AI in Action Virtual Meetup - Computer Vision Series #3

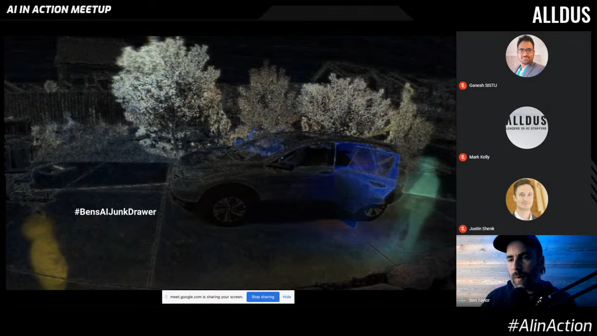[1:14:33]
And then the question to the audience is why are the trees white? Well, the reason the trees are white is there was no temporal direction and the windows blowing. So you can see there's a lot of information that comes out of an image, but it maintains temporal and spatial information. So this is an example of a trick where you could get away with video or audio insight when it comes to computer vision. Um, I love this example.